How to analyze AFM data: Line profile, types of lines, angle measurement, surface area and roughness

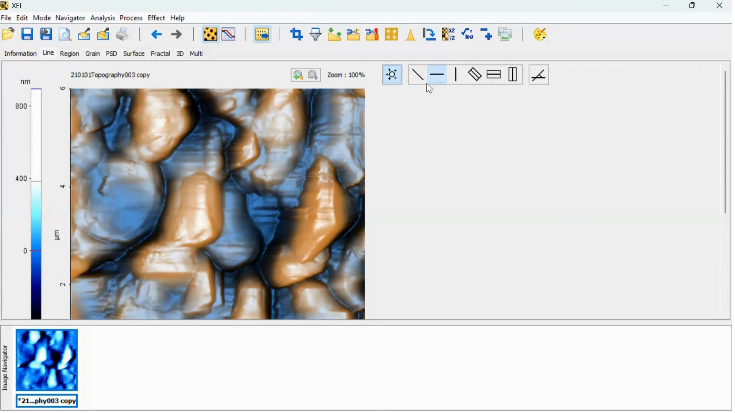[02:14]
line to the specific region and software will automatically display the surface
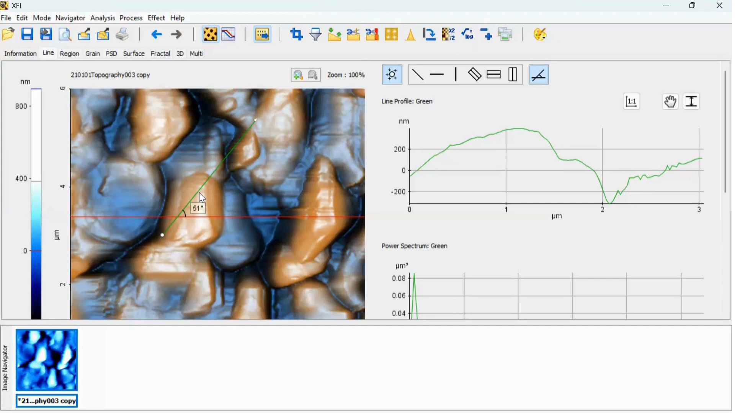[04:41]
the surface roughness at particular region but if you would like to find out the surface roughness of whole image you can click on the region option so when you click on the region option the software will automatically generate the surface statistics at the bottom